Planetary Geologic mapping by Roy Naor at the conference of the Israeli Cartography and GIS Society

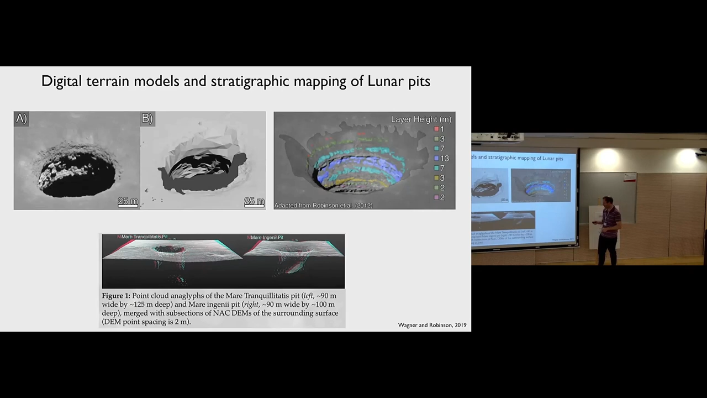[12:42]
לא צריך להטיס את המיגון, פשוט נכנס למערה, מוגן מקרינה, מוגן מפגיעת מטאוריטים, מוגן ממשרד טמפרטורות, צריך לנפח איזה בועה שתגן עליך מלחץ האטמוספרי, אתה מוכן, זאת אומרת זה חוסך מיליוני מיליונים. אבל, צלמים מלמעלה, רואים רק את זה, זה המודל התלת מימדי שאפשר. עשמה השיטה האחרונה שאנחנו משתמשים בה. גיאולוגים מאוד אוהבים להיות גיאולוגיים, הם הולכים לשטחים שיש בהם אנלוגיה למה שהם חוקרים במדעים פלנטריים.